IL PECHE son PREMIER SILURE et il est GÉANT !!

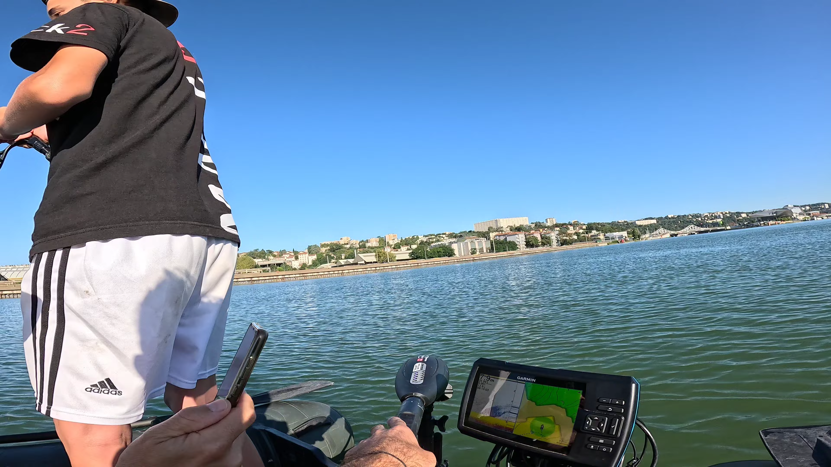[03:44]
Ouais, je veux dire, tu n'as pas encore décollé, hein, il est toujours au fond. On l'a pas encore vu une seule fois sur le... Enfin, on l'a vu à un moment sur le sondeur, mais... Là il est posé au fond, regarde, il est là. Tu vois là? Si tu veux regarder, t'arrives à le voir. Si t'arrives à checker.